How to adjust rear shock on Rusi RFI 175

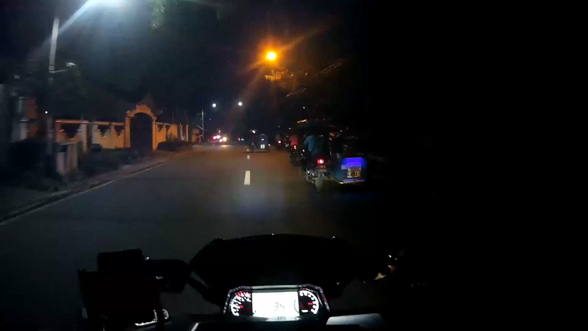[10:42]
Pero kung may pamalit ka naman ng ano ng aftermarket na shock, so bilhin na ng aftermarket. So dumidilim na. Padilim na talaga. Gabi na, night vlog. So nakita niyo sa cam. SJ8 Air sa gabi. So yun, hanggang dito na lang mga kanugnug. Kung di pa kayo nakasubscribe, subscribe na kayo yun, para makabili tayo ng rare shock.